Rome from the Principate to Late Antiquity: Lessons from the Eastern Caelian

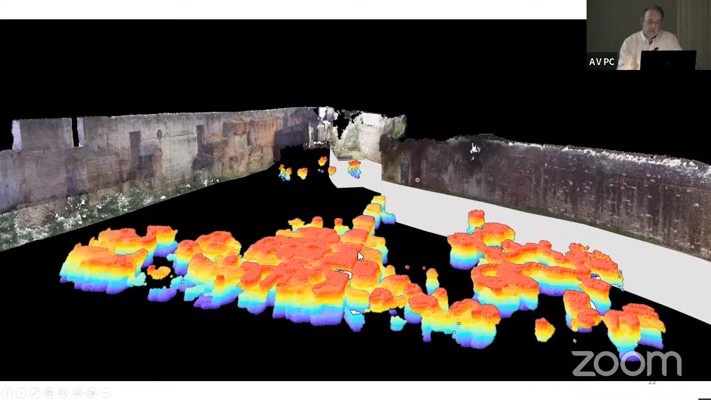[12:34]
An ugly, unsightly image, but one I can look at for quite a long time and helps me to illuminate the relationships between those different elements.
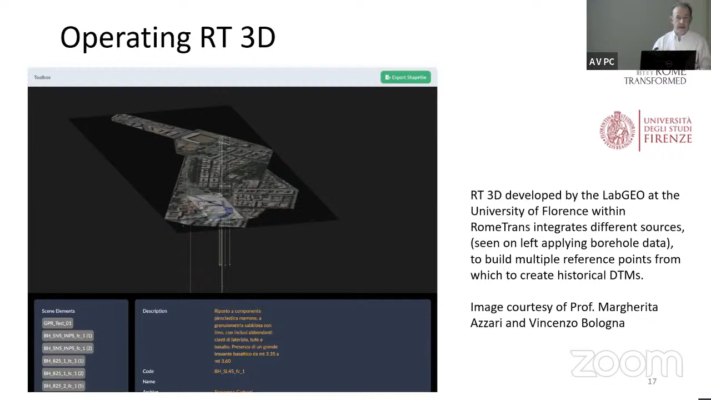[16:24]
us to produce DSMs for earlier periods of Rome's occupation and history.
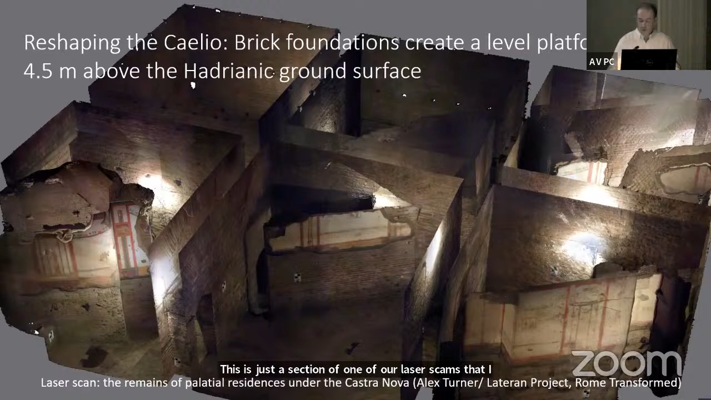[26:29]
The old luxury housing here is coming through, but the new basement, the brick coffers that provide the basement for the military buildings being introduced here, offer a complete change of orientation.
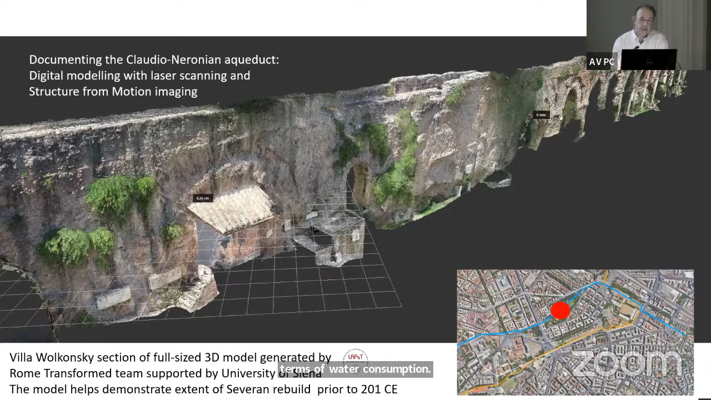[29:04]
And this is stepped up too, although interestingly enough, after Castor is constructed, not before.
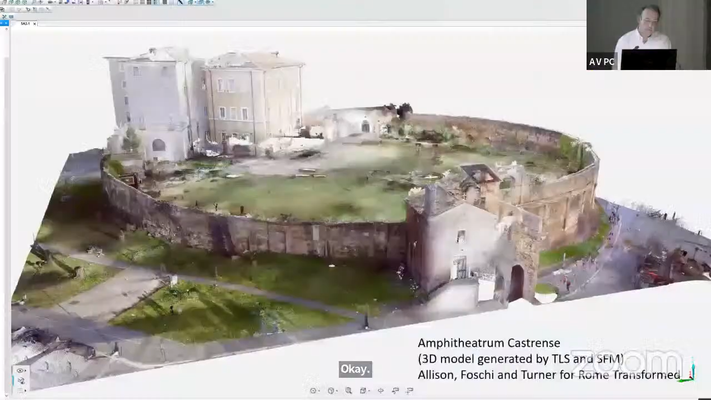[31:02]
Well, our study of this area is one of a number of cases in the Rome Transformed area, where it's been our privilege for our incoming Rome Transformed research team to work closely with colleagues who already have a long, distinguished and extremely effective research history working in those areas. So one of the areas we've worked on quite a lot is the Amphitheatrum Castrense,
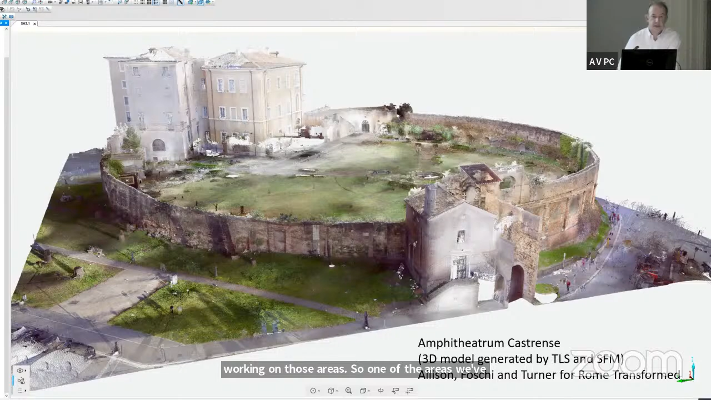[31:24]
very well preserved part of this complex. And using our methods of
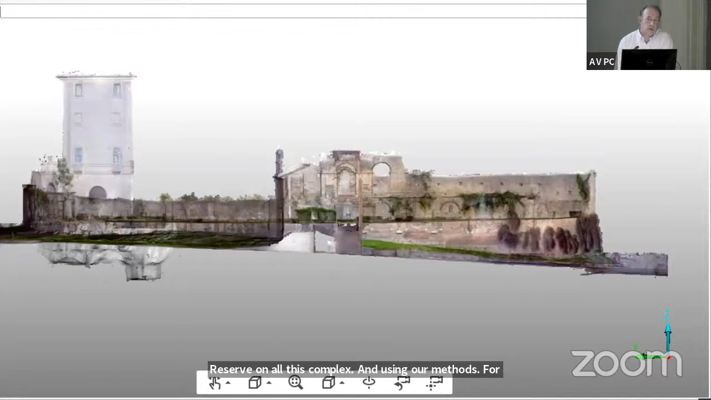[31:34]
fully recording digitally all exposed archaeology above and below ground.
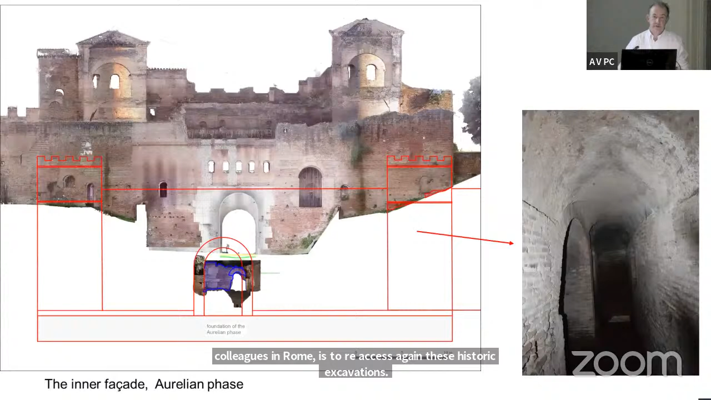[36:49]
Once again, these are areas that are not safe for the general public to access. They're not generally available. In this particular one, we had to have a specialist conservation team come in to basically clean it down and make it accessible for archaeological recording. But in entering it, in re-entering it, in resurveying it, and there's this crucial to the project, making sure that everything is in the right spatial relationships with the more obvious structural archaeology that you can see above the surface, we were able to demonstrate a number of things.
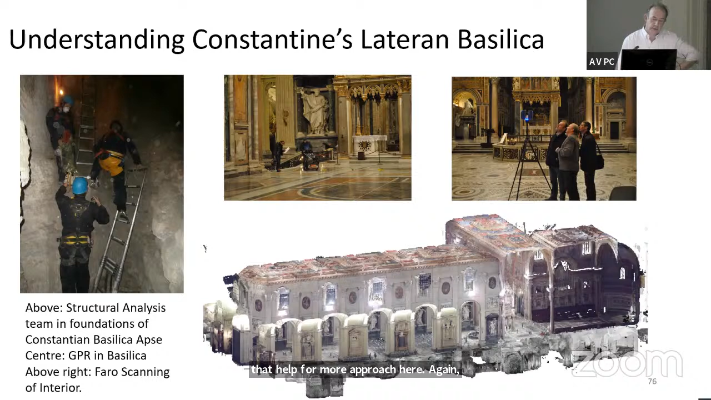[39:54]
but it involves methods that we used for that project that help form our approach here. Again, detailed digital modeling of what is above and below ground, reinterpretation of the whole, along with archival material,
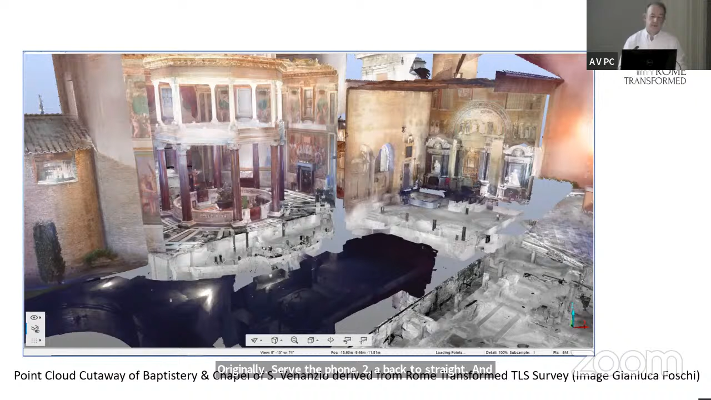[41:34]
a lot of detailed scanning, accompanied by detailed on-site structural analysis, and crucially, hydrological analysis too.